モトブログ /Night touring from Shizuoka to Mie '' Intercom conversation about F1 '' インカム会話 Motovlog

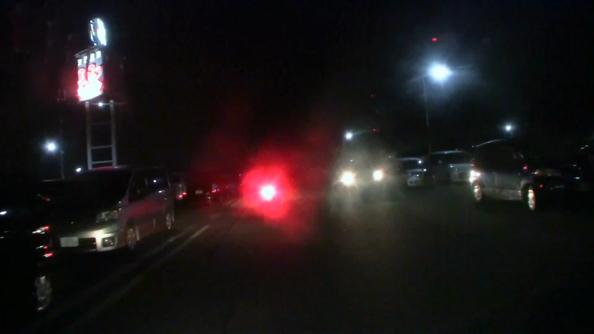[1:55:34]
お、結構空いてるね。 うん、やっぱそれだけやっぱ広いってことですよね。 うん、